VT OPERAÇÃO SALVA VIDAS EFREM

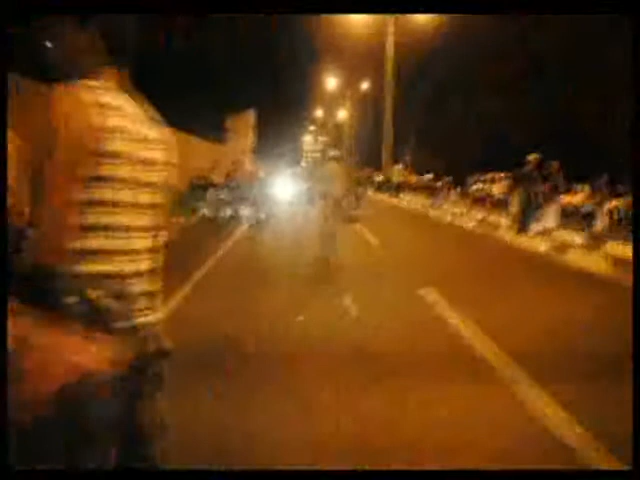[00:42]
Então, são as mais diversas infrações que são constatadas aqui nessa área. Muita gente também sem capacete, né?